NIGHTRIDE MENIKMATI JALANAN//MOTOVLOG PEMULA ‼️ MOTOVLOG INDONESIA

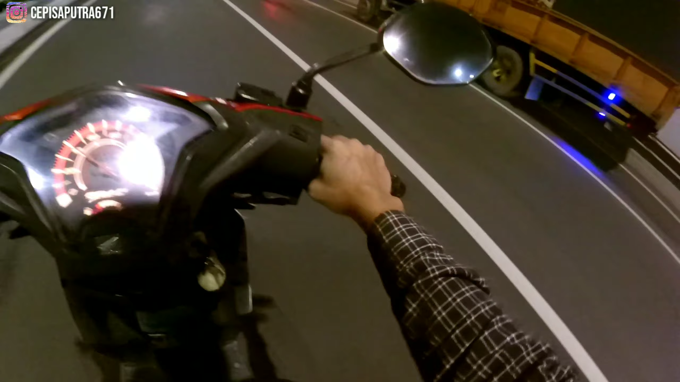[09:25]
Lanjut. Let's go. Tuh, truk yang tadi tuh. Nyesel gua.
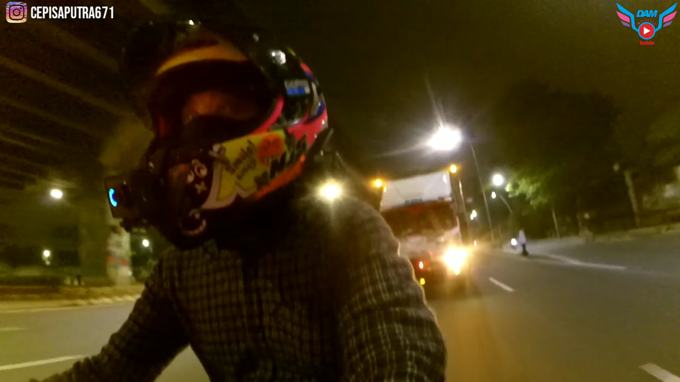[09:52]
Thank you. Wow, ada truk. Ada truk di belakang, ada truk di belakang. Bahaya, bahaya.